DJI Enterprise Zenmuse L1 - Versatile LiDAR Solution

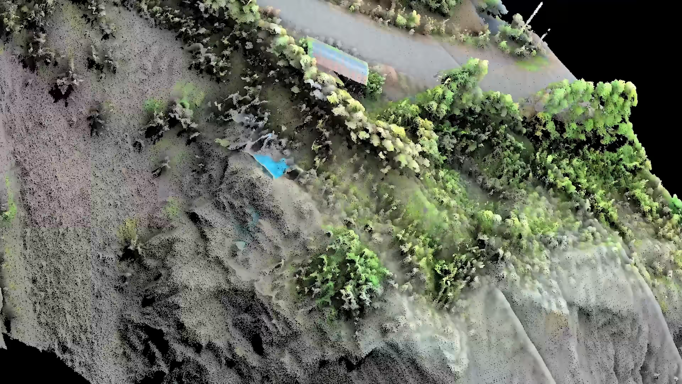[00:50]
and the fusion of LiDAR and RGB data produces effective true-color,
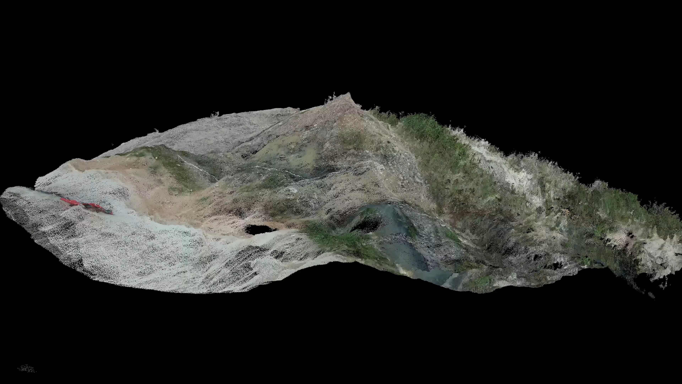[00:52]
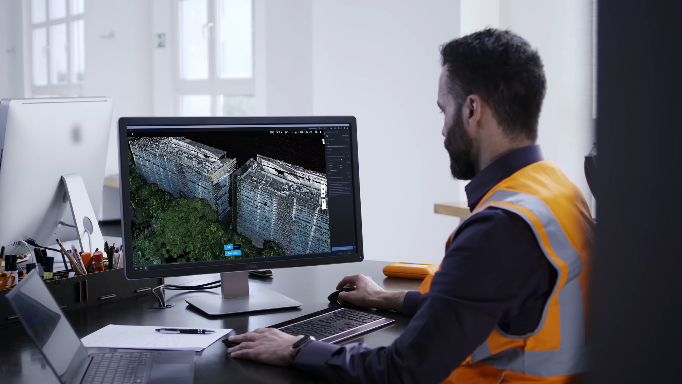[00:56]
high-density point clouds at the centimeter-accurate level.
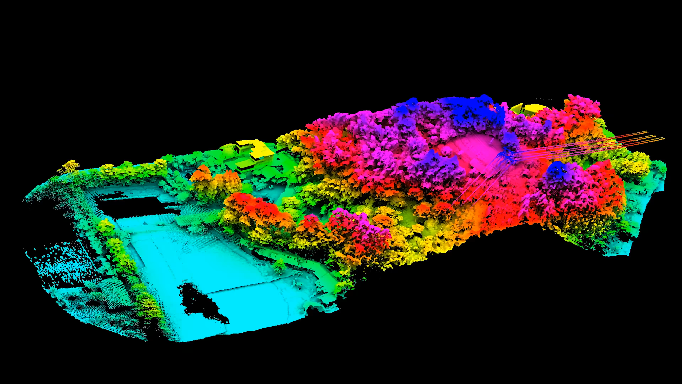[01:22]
vegetation canopies and capture point cloud data of ground features, as well as bare earth.
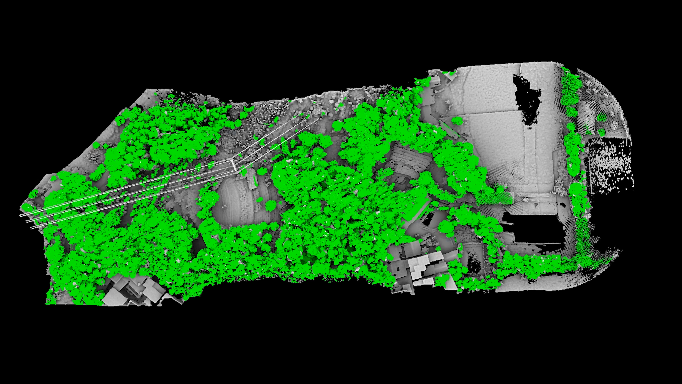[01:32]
canopy width, and height.
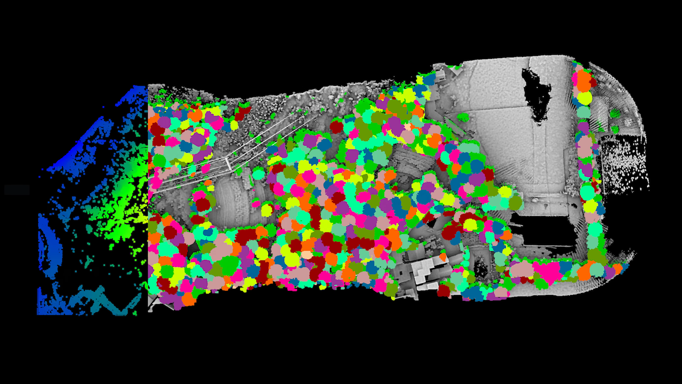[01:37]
The remaining ground surface data can then be used to generate highly
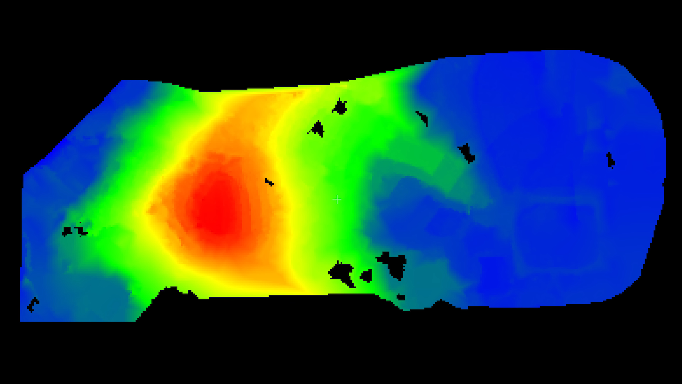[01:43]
accurate digital elevation models for topographic maps.